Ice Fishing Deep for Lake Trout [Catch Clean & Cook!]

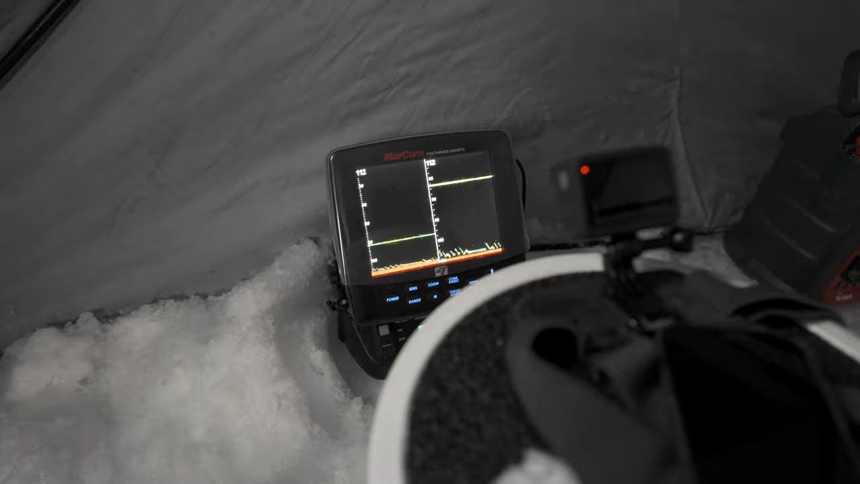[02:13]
Just had a lake trout come up, but I got the GoPro POV facing the graph, so if you guys see anything coming up, I should get a good shot of it.
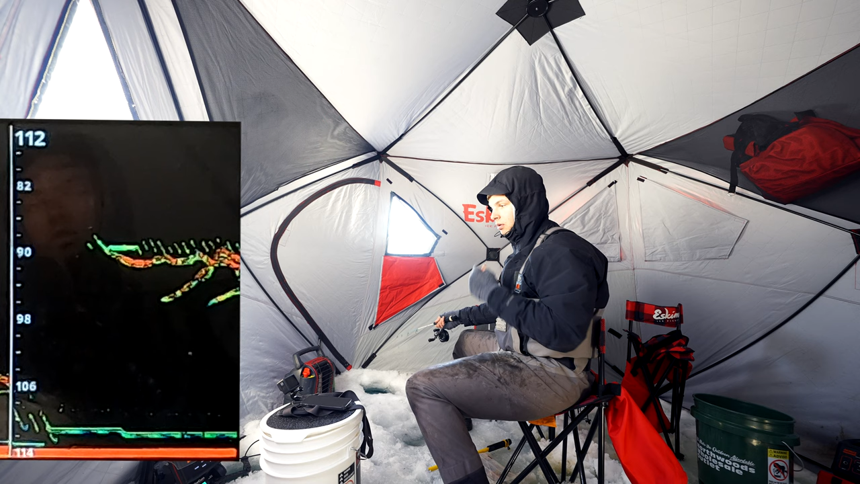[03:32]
Oh, I got a school of fish.
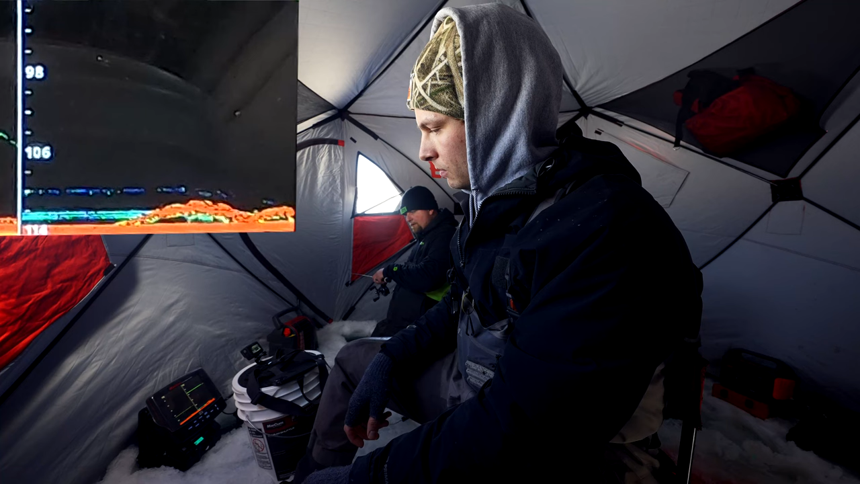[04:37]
You'll know right away. There it is.